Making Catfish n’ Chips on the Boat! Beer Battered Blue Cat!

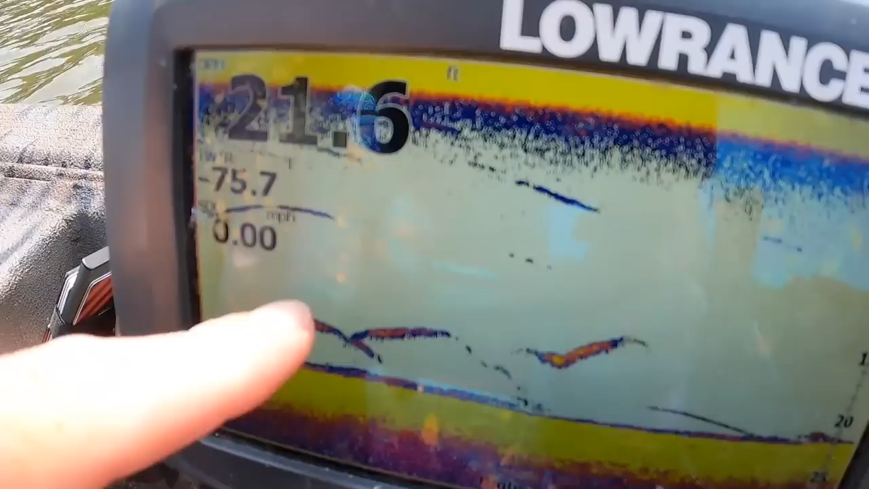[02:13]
On screen: depth 21.6 ft
There's something hanging out down there. We'll decide here in just a bit if that is gar or if that's our catfish that we're after.